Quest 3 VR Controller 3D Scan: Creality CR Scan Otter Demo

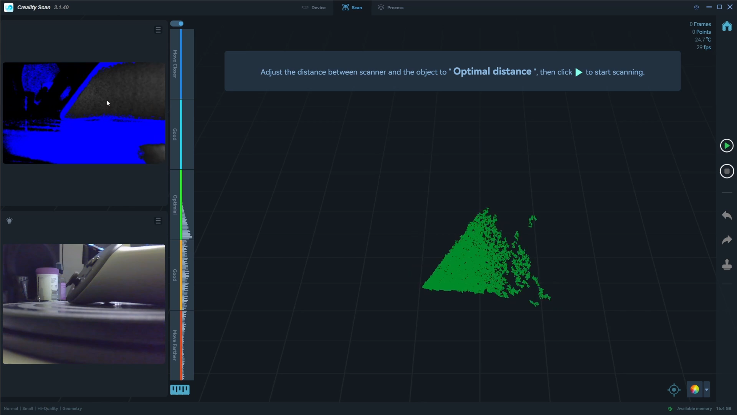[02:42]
On the left side, you're going to be looking at the exposure camera and also the direct feed camera in the latest version. These two camera feeds are aligned, whereas before one was slightly off center,
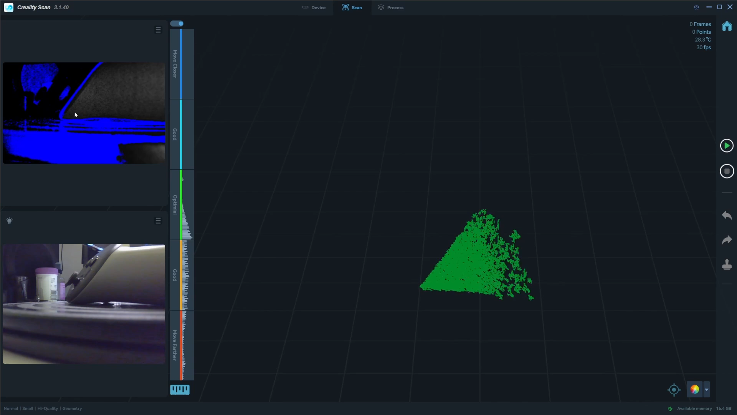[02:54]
but now you can basically use either camera to visualize your object.
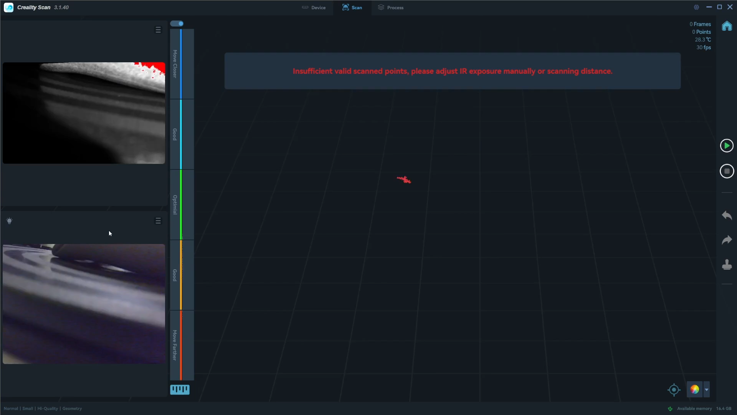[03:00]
So I'm going to pick up the scanner, as you can see, and just prepare it. So we're looking to get the distance about right, which is in between that good and optimal range. Obviously, if we go too close, it's not going to like it.
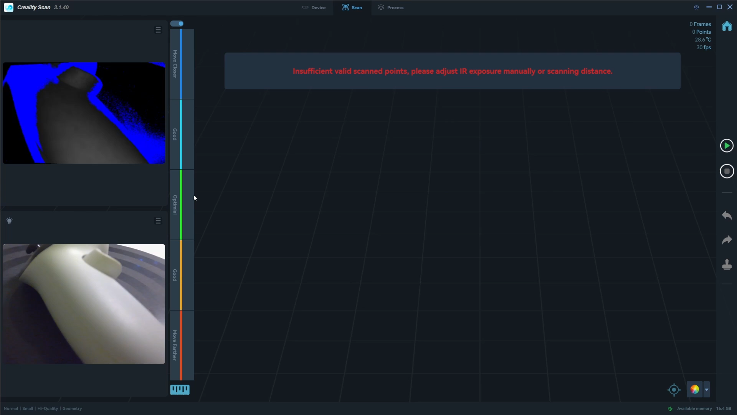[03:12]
If we go too far away, it's not going to be able to pick up that scan very, that object very well.
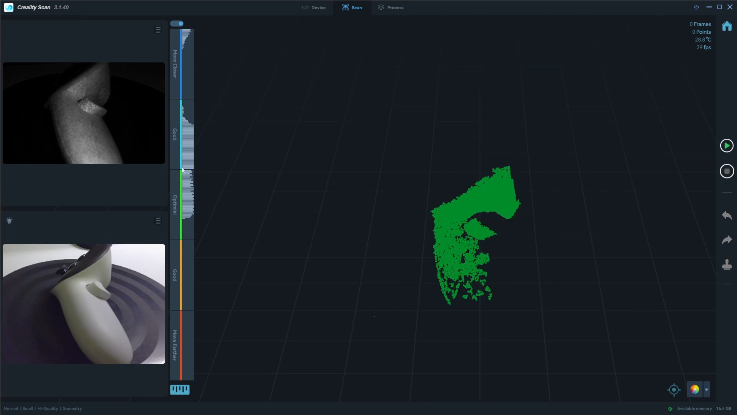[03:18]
So you want to kind of get that range right in the good to optimal.
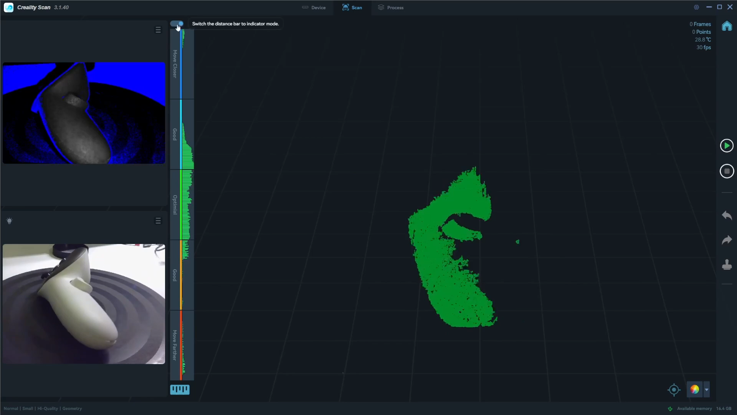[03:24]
And if you find the exposure is playing around a bit too much, we can select here a manual mode. So we can select manual and you can see now that exposure is under a bit more control.
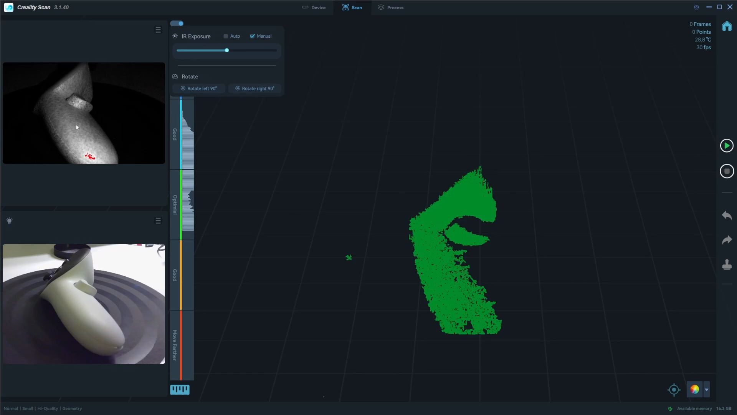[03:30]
So when it's going red like this, it means we're getting too much light reflection.
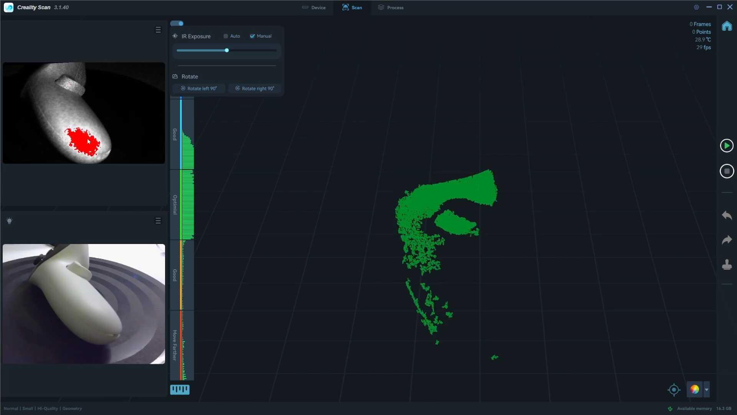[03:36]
If it's going blue, there's not enough. So you want somewhere where you can get away with a little bit of either,
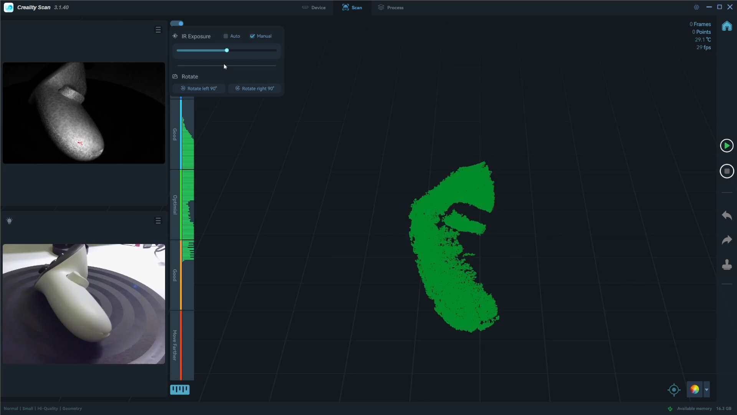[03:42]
but this should be about the right distance. So we're just going to leave it there.
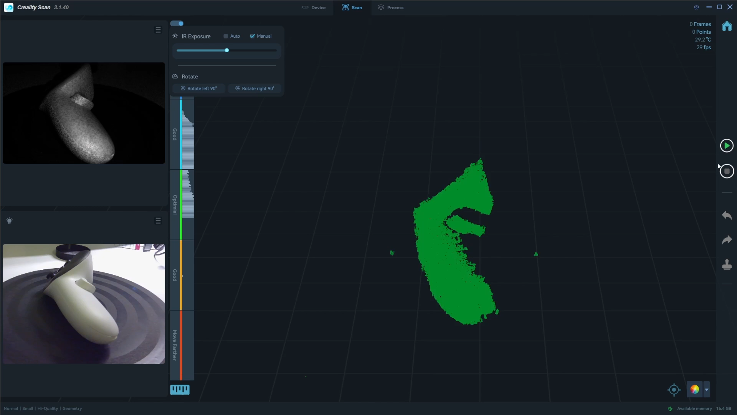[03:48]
So what we want to do is we hit start and that will start scanning our model. You can see my finger on the, just the side of the screen there on that bottom camera.
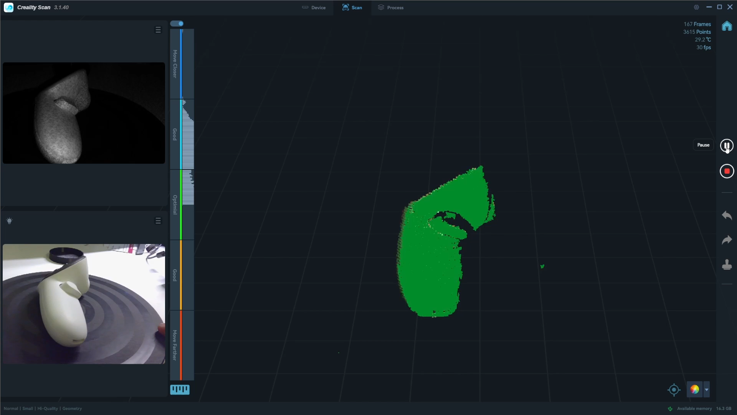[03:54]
And I'm just using my finger to slowly rotate the object around, trying to keep the scanner as still as possible.
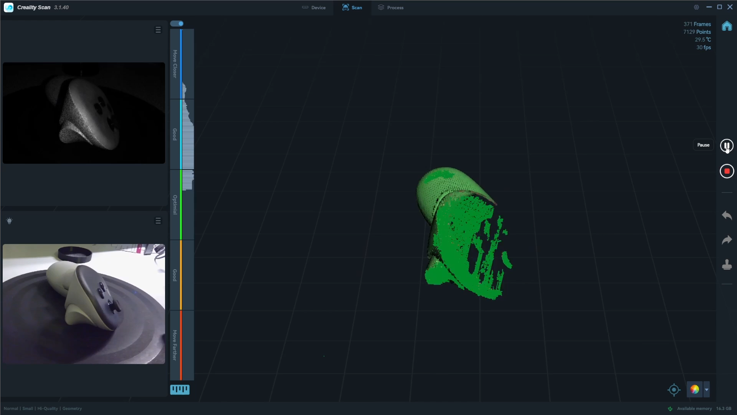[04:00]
If you do lose tracking, I can come back a little bit, let it pick up again.
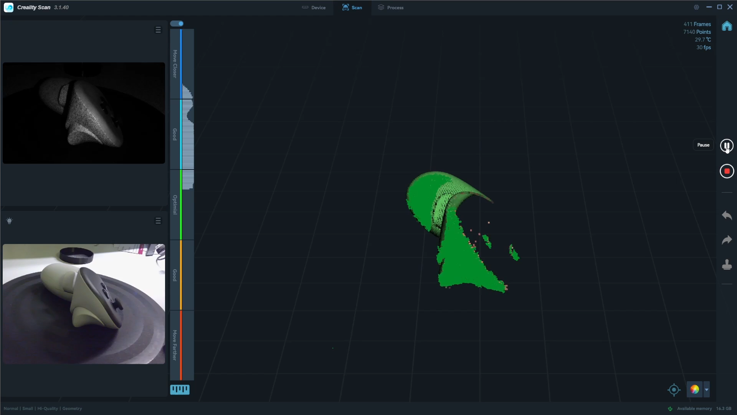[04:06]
It's probably because I was moving too far away. So I can get in a little bit closer. It's moving back a little bit, turning it back until it recognizes again.
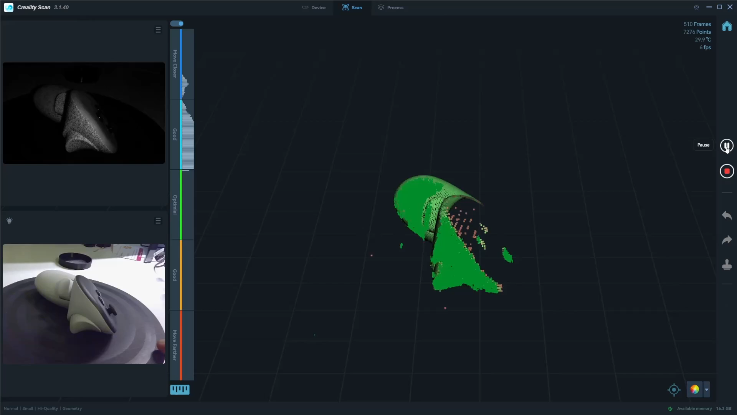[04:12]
So maybe we can go back around the other way.
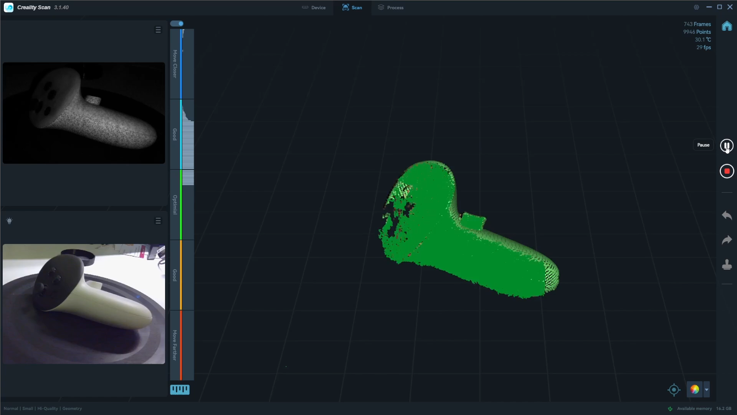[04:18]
Once it gets a bit of data all around it, it should be much easier. So now we can start to speed things up a bit and we can start to go down a little more,
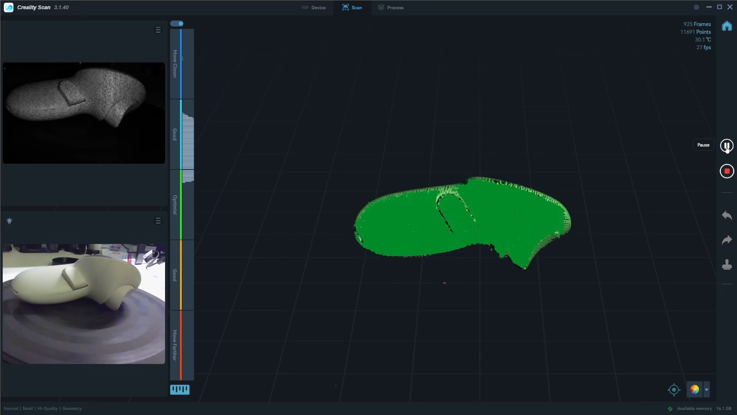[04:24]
trying to get that underside.
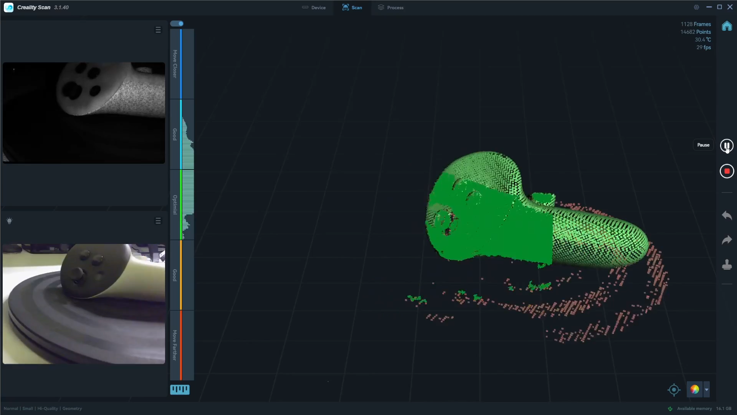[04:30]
We can try and get in a little closer on the underside of the thumbstick there, cause it's going to be a little difficult to get.
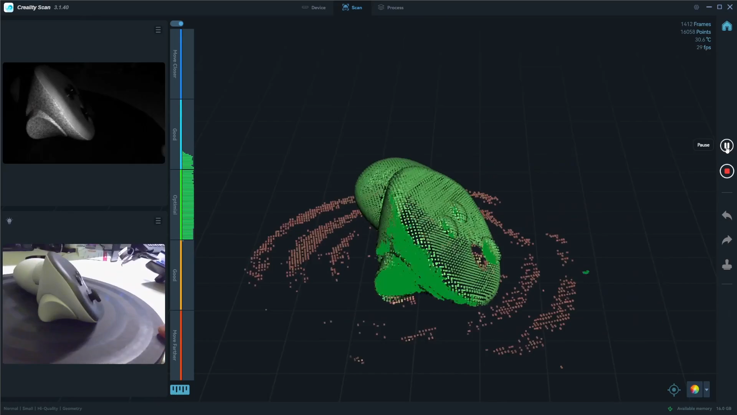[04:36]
So if you lose tracking, just go back to a previous point, give it a second and it'll pick up on it pretty quick.
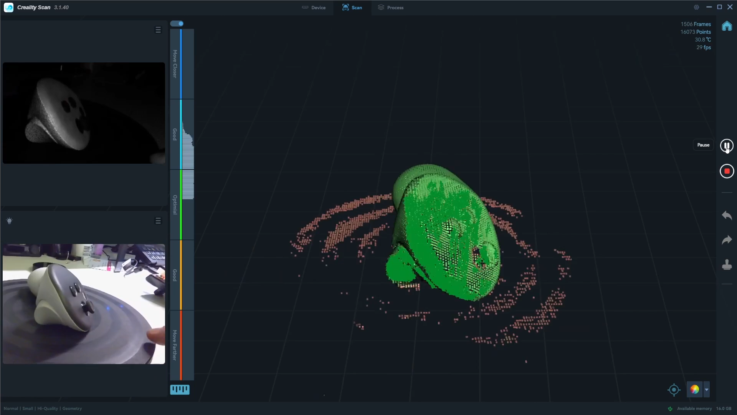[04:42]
Okay. Now, obviously we need to, uh, get the bottom side of this. So what you can do, you can either pause it or lift the camera up.
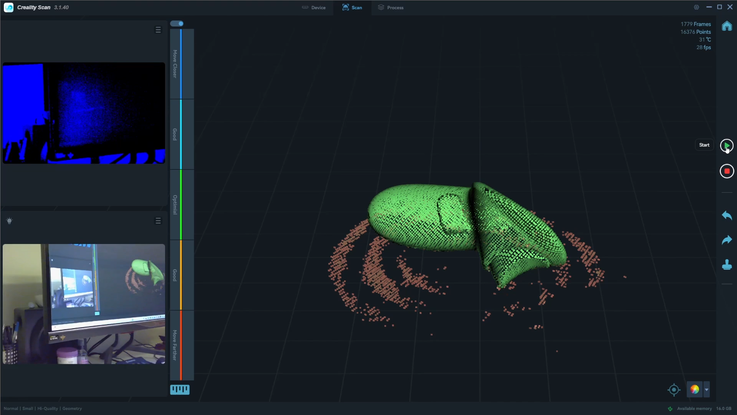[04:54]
So I'm just going to pause it. I'm going to, as you can see on the camera, I'm going to rotate it around a little bit and I want it to detect this again,
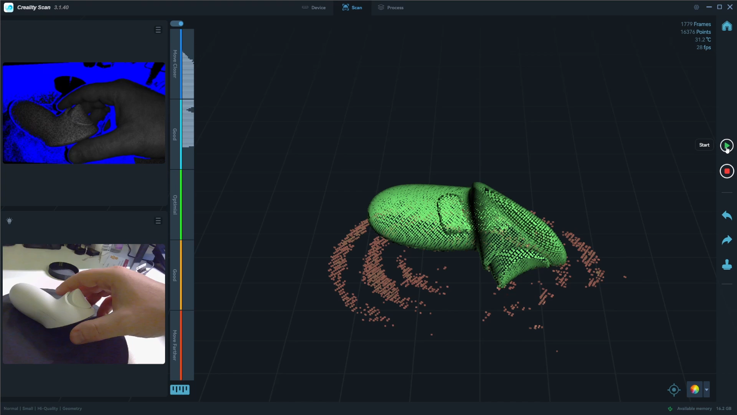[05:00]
wait till it stops wobbling. Some features that it's already scanned. So we can see this is some feature I've already scanned. It should pick up on it.
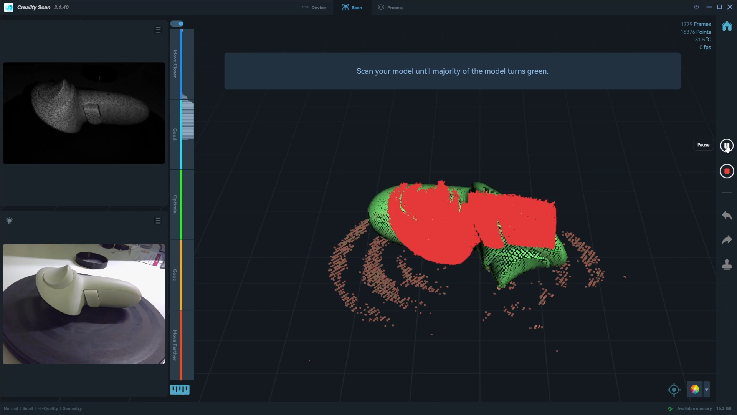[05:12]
So I go back to play, give it a moment to think, and you can see it's recalibrated itself. And now we can just slowly, cause it's on its side, you'll want to go a little bit slower. So it doesn't wobble at all. We can start getting that other side now.
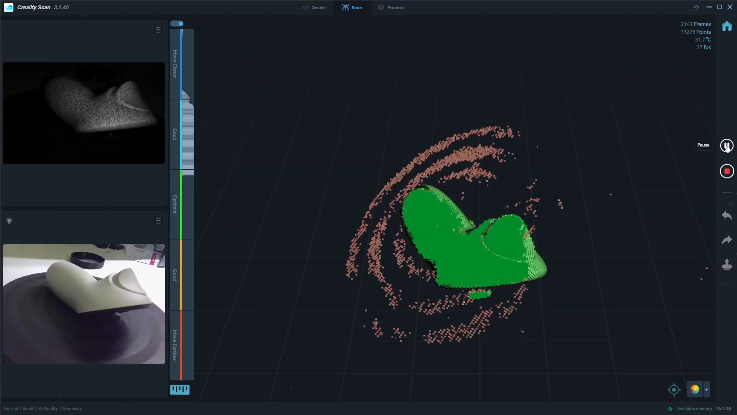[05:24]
Trying to watch the screen here. I'm sort of pulling back a little too far. So checking that distance is in the right spot.
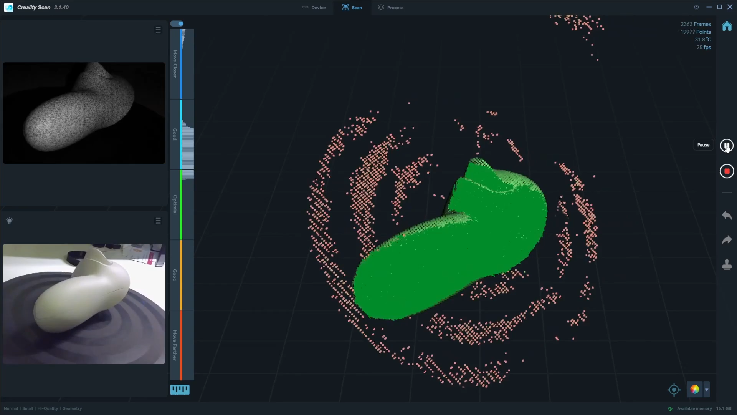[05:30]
If I go too fast, it wobbles. So I just want to be careful with that.
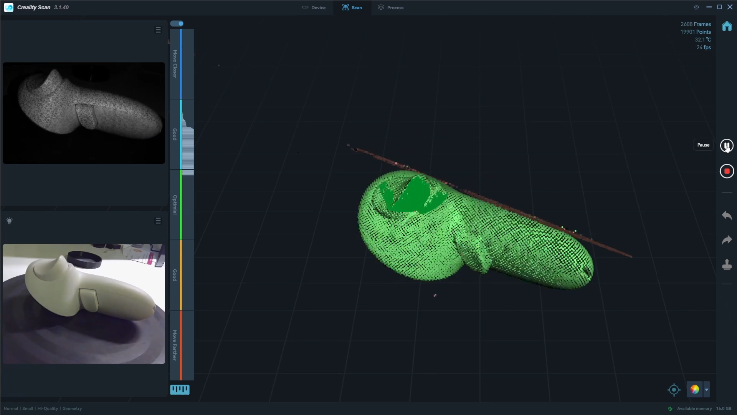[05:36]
Okay. That's looking good. And I'll show you what I mean by you can lift the scanner up as well, our way instead of pausing.
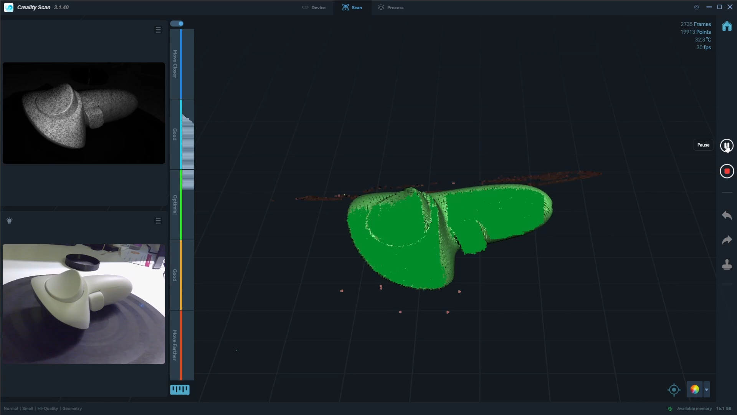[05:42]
So if I just shoot this at the roof, I can change the angle of my object. So I might go this way going back to turning my turntable.
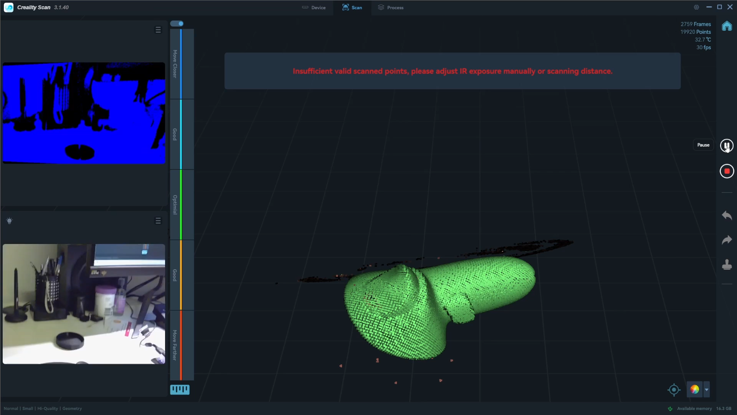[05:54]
So it's looking at some features again and just giving it a moment to think. And there we go. It's picked it up.
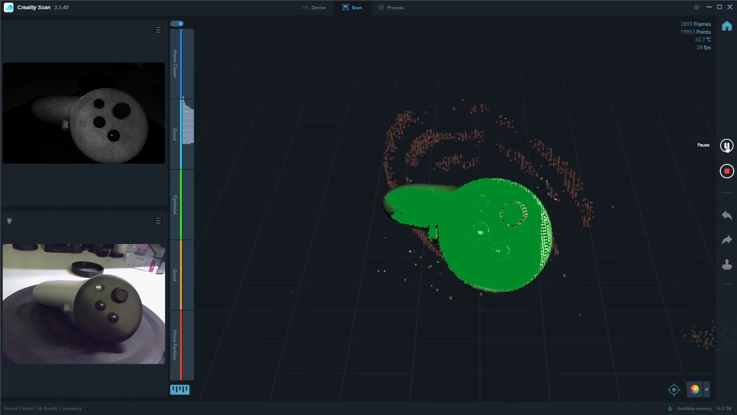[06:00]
So again, we can just start going around and it's much more stable now, so I can go a little quicker and I want to just try and get under there as much as I can. So we're trying to look for making sure all that mesh is as green as we can.
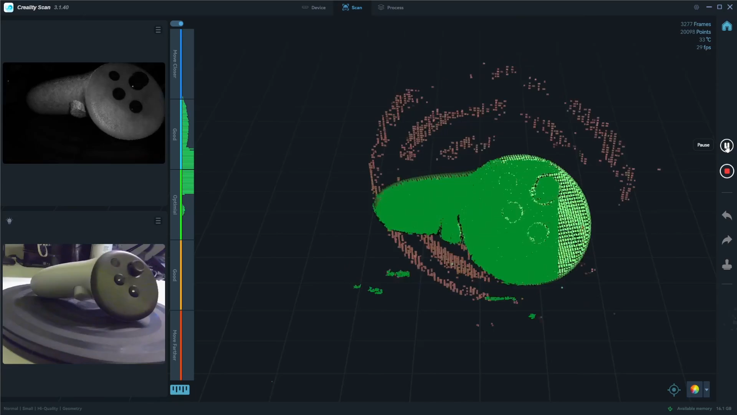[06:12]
It's showing us that we've got a good mesh, making sure we get that little end point as well.
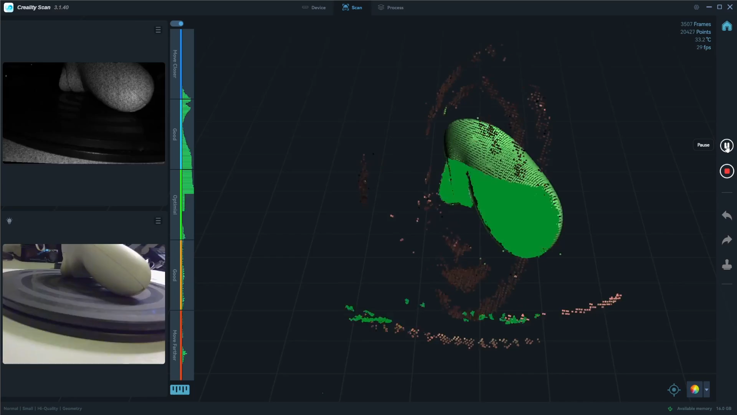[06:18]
And that's a good thing with this manual one. We can sort of go back and forward like this and get it to scan all we can.